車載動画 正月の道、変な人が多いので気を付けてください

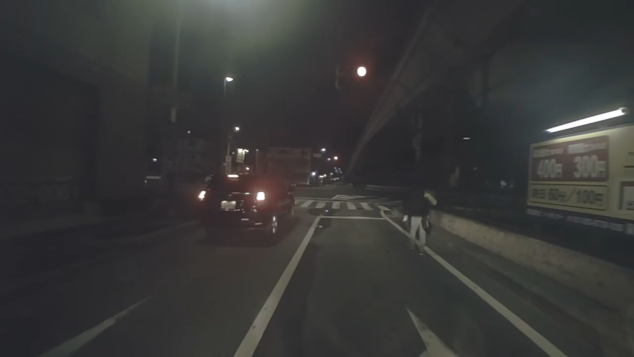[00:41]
っ。さすが怖っ。どこ歩いてんねん。 違うよ。 右折で歩いてる外人いましたよ。やばいですね。ちょっと一旦切ります。